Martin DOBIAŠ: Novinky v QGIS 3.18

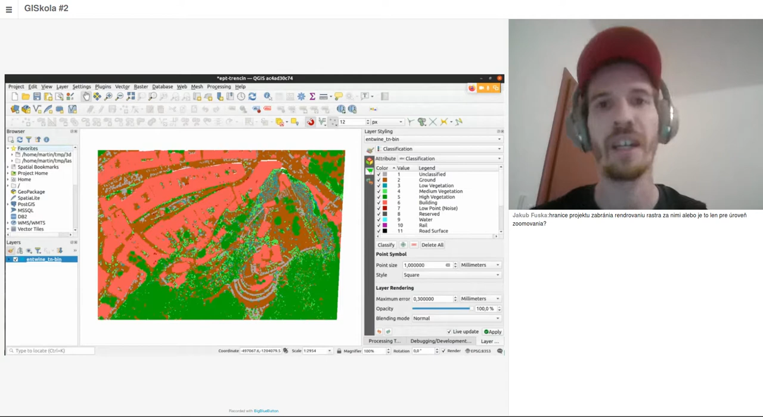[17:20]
bodov z UGKK je aj klasifikované a je aj, ak sa nemýlim, manuálne verifikované. Takže je to veľmi kvalitné. Tuto je ďalšia možnosť, ako vizualizovať tú mračnou bodou podľa atribútu.
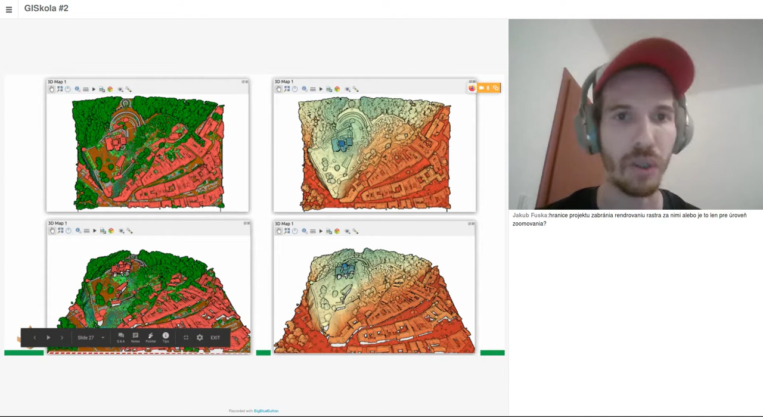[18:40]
nám dáva lepšiu predstavu o tých detajoch. Takže tuto vlávo vlastne je to zase zobrazené podľa klasifikácie, vpravo je to podľa toho atribútu podľa výšky. Ešte tá tretia možnosť vykreslovania mradším bodou je vlastne pomocou podľa tej pôvodnej farby.
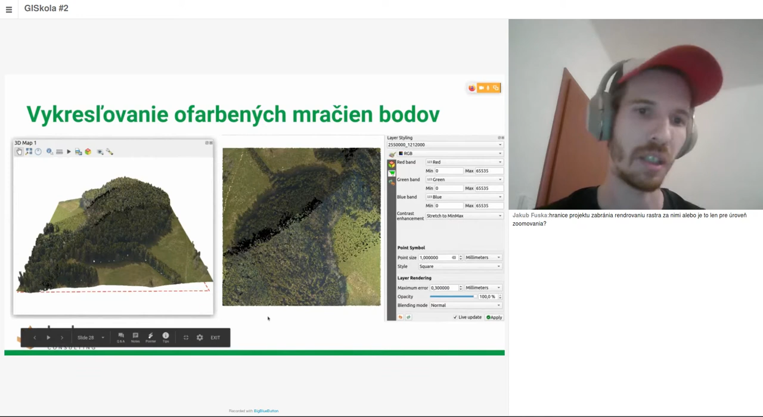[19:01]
Toto je nejaký dataset zo Švajčiarska, kde vlastne tie body boli aj ofarbené, takže sa darí aj takto zobraziť.
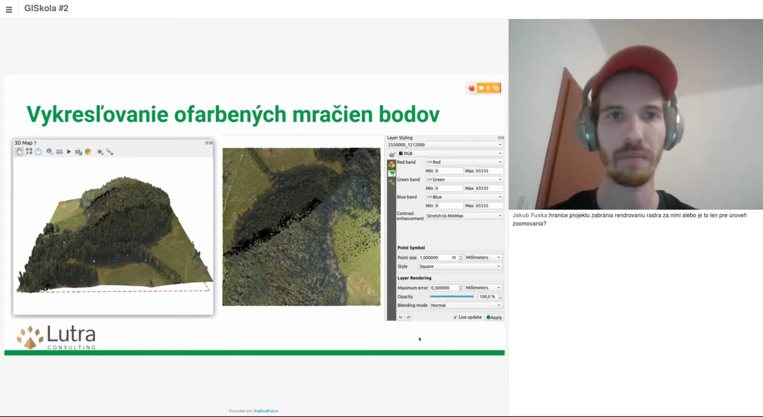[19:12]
Čo je tiež fajn, že vlastne keď mám klasifikované mračnou bodou, tak vlastne ja si môžem selektívne vyberať iba niektoré kategórie, ktoré chcem zobraziť. Takže napríklad túto hlavu som si dal zobraziť iba zem, zase tu vpravo iba budovy a
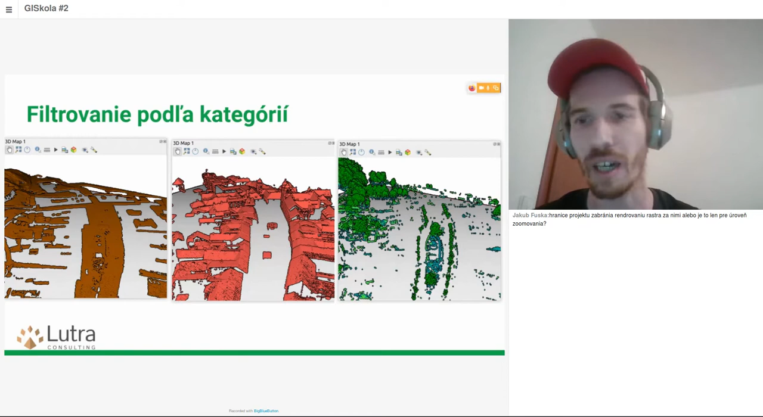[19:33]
v strede budovy a túto vpravo iba vegetáciu vysokú strednú nízku. Potom tieňovanie v 3D vlastne toto vlavo hore je bez nejakého ďalšieho tieňovania, ale ako vidíte, že tam sa stráca vcelku veľa detailov, takže k tomu sme spravili podporu tieňovania. Toto tu vlavo dole, keď je tieňovanie zapnuté,
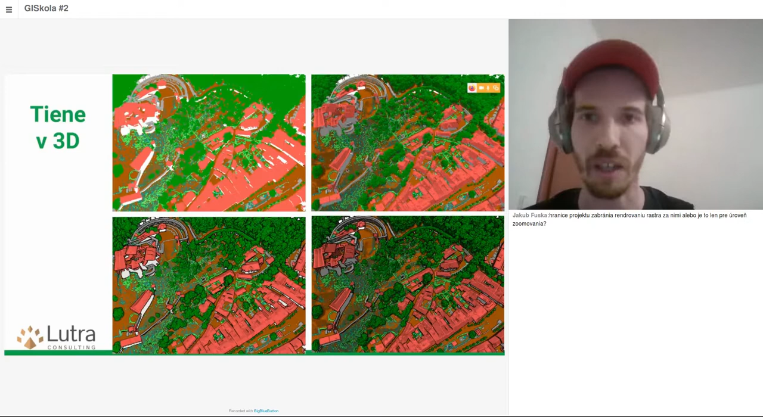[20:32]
ktoré dáva trošku iný efekt, prípadne jedno s druhým sa dá skombinovať a získať niečo také, ako je tu v pravo dole.